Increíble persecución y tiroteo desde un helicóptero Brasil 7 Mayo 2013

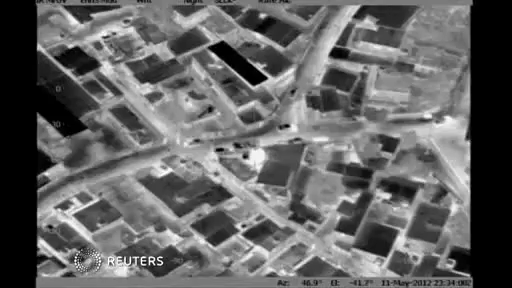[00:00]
Eu não sei o que é o local. Ah, tô olhando. 2 horas, né? É, a troca. Tá vendo o carro lá. Tá o da casa andando, hein? Tá parecendo ele, hein? Ah, isso aí. Parece mesmo. Olha lá, vai entrar no carro.
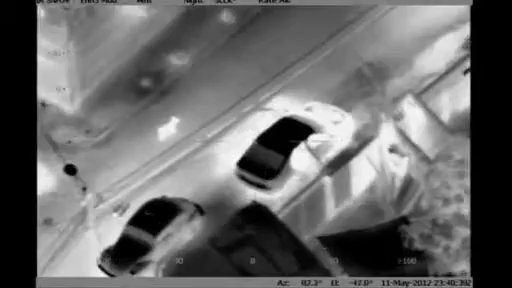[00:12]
Entrou com o motorista. O motorista. Pega, pega, pega! Pega! Pega, pega!